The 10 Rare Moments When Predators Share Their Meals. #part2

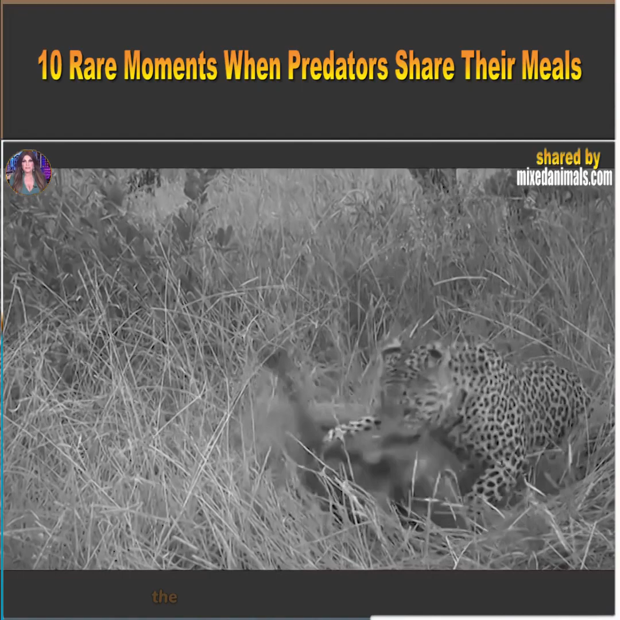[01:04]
The second warthog reacted to the first's squeals as the leopard sought to eat it. A hyena also reacted to the shrieking warthog, and the remaining warthog fled while the leopard attempted to tame the first.